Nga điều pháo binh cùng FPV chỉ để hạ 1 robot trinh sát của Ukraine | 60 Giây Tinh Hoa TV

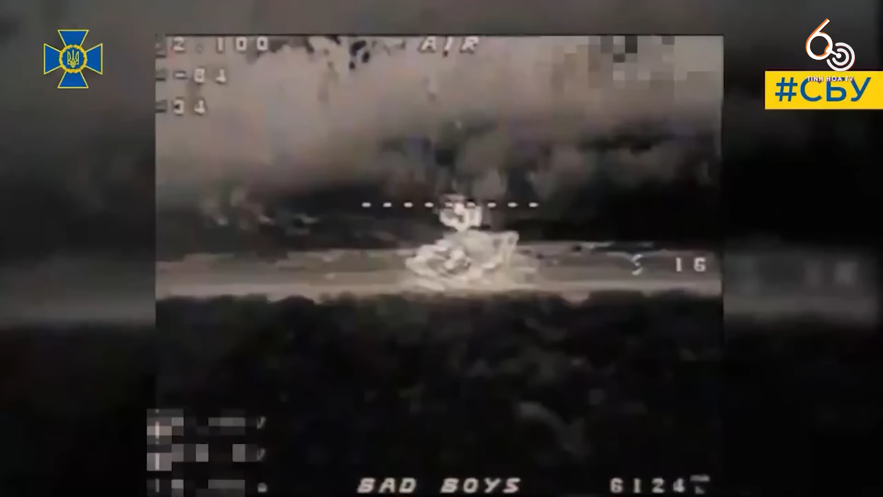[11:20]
xe tải và có vẻ như là một hệ thống ABU 6000 trên khung xe tăng cũng đều bị phá hủy
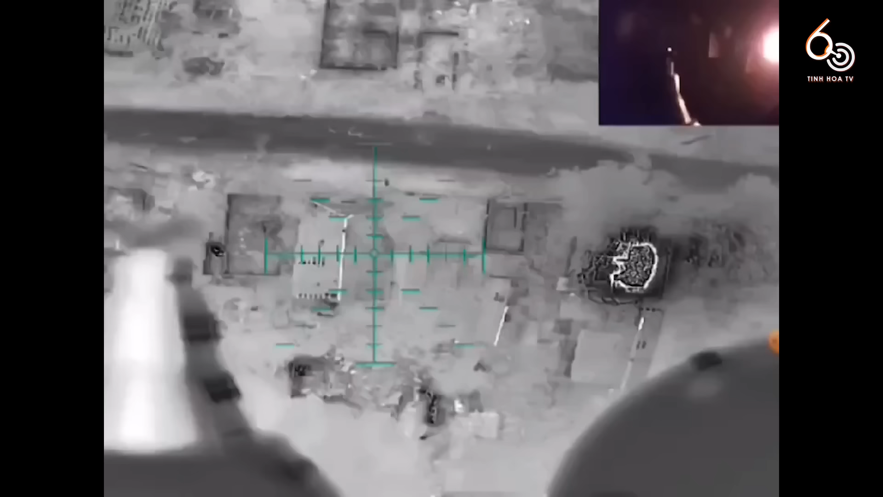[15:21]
Hình ảnh này ghi lại cảnh một người lính Nga đang cố gắng trèo vào một ngôi nhà để ấn nấp Nhưng anh đã bị các drone của Ukraine phát hiện và tấn công